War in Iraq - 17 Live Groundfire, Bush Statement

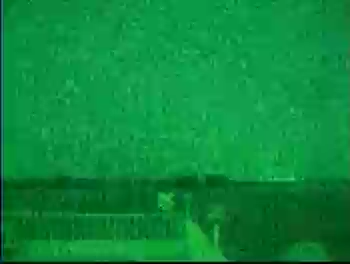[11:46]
It's been hit by artillery throughout the night.
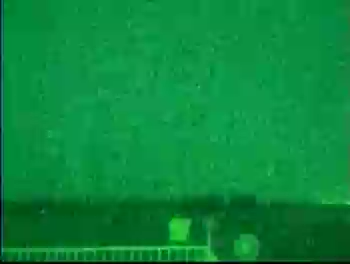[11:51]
Another helicopter flew by a short time ago, hovered over the same position, surveilled it, and flew away, and we haven't seen anything else from there since.